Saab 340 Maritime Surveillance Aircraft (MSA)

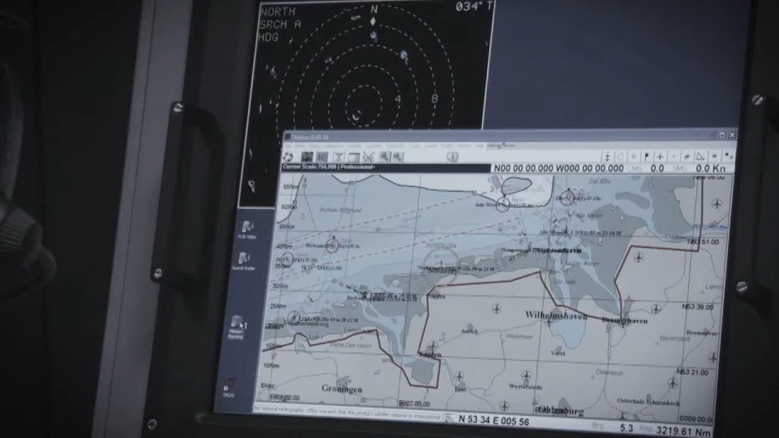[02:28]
In the TMS, target presentations, displays and target lists are all easily accessible.
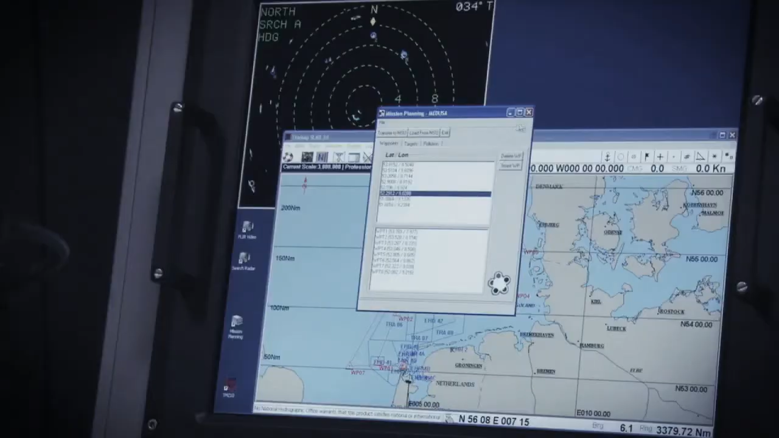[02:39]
When a target is detected by any of the radars, the sources are coordinated and the information is stored in a database.
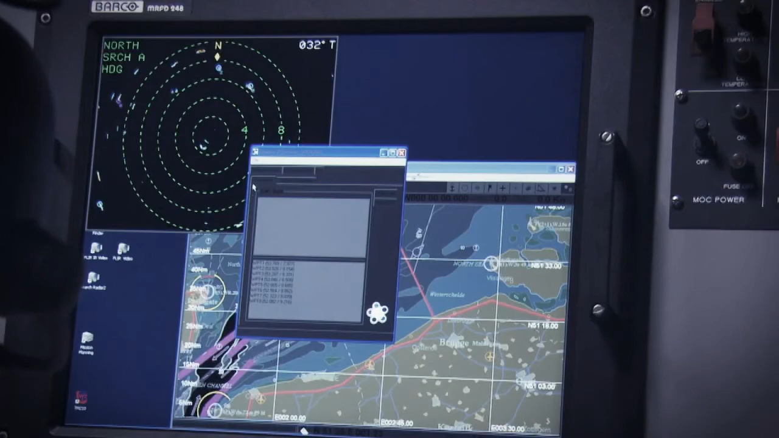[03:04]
When an unidentified target is detected,
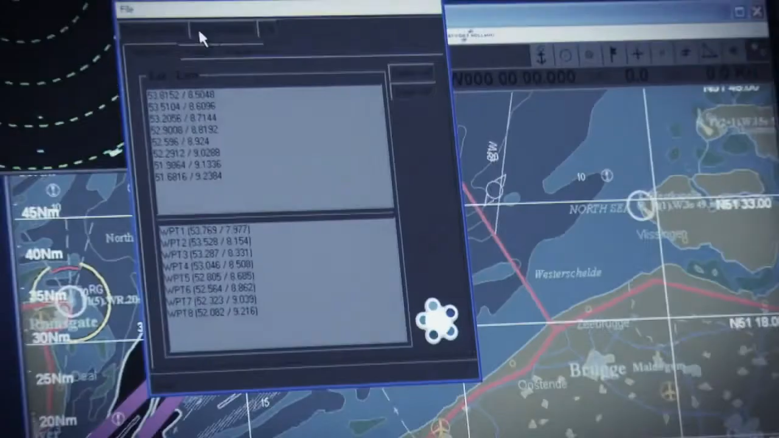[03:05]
a waypoint marking the target's location is sent to the FMS and for acceptance from the pilot.
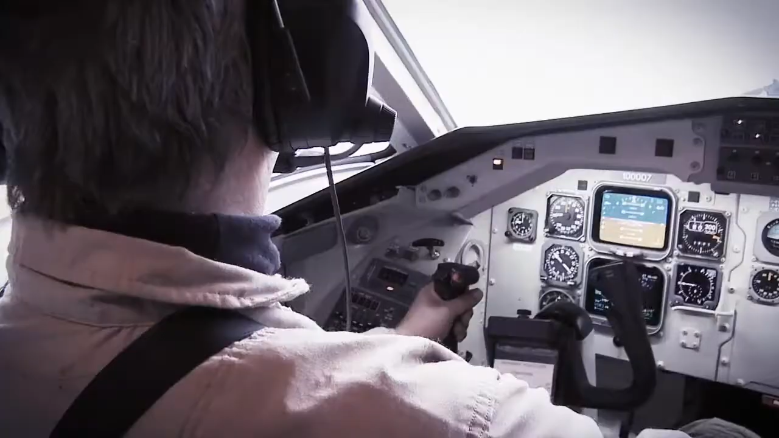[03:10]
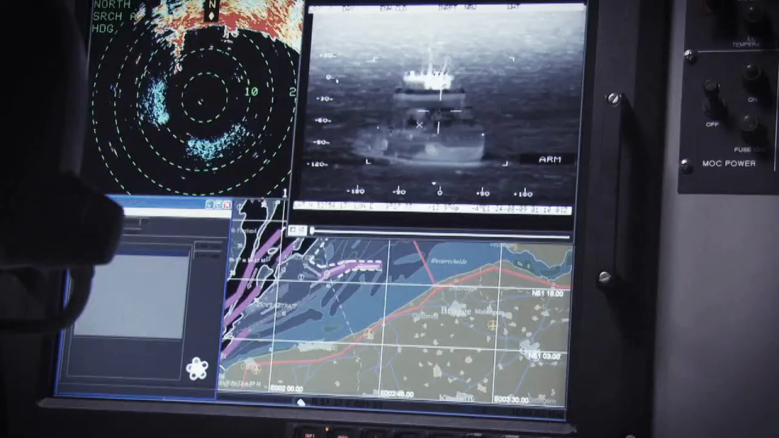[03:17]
As the aircraft closes in,
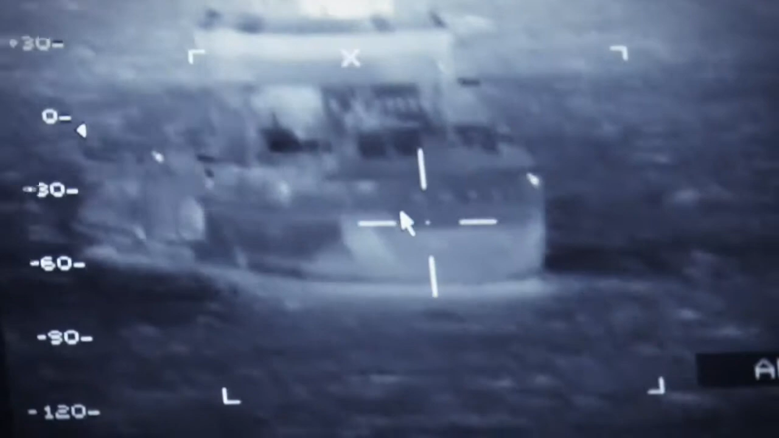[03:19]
the EO sensor's high-resolution TV camera will detect if any small boats are speeding away.